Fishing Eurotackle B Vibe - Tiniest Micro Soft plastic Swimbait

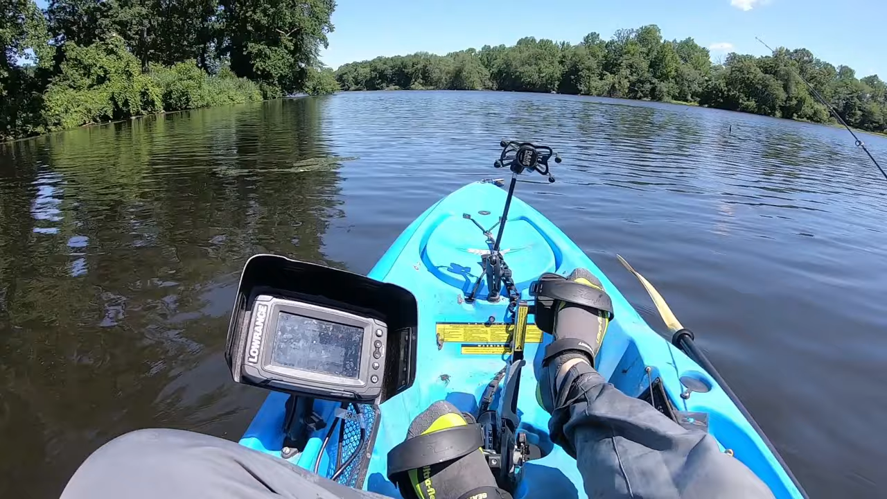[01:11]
Also I saw a couple other Chinese reel that's look very very similar to this so it's interesting. Now the water is 78 degrees the surface. I've been on a water rigging up for about 10 minutes so I think I think it's pretty accurate for transducer. Just need to set up my reel properly and it should be good to go. I dropped it down to about two and a one click. You know what I think I have the pink one right here right do I? So this is the 1 32nd jig head and let's just compare size.